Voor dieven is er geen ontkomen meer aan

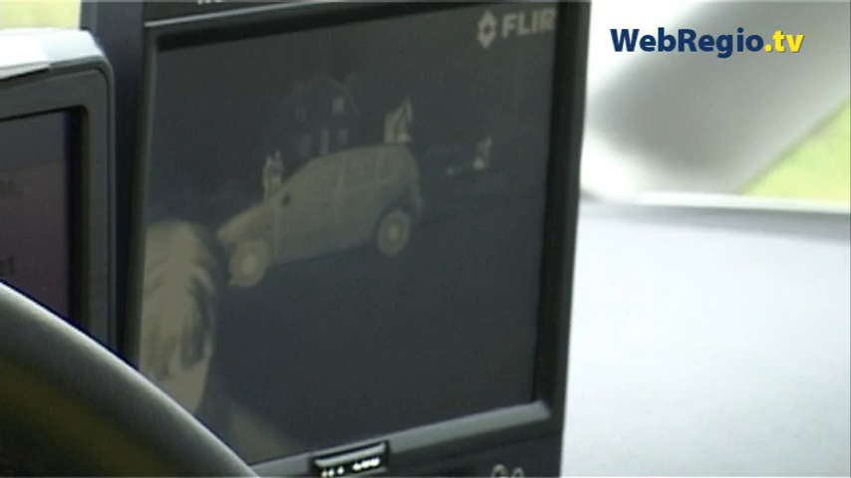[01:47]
En zo wordt dat geprojecteerd op het beeldscherm. Twee voertuigen zijn op dit moment gemonteerd met een warmtebeeldcamera. Eentje voor de Zaanstreek.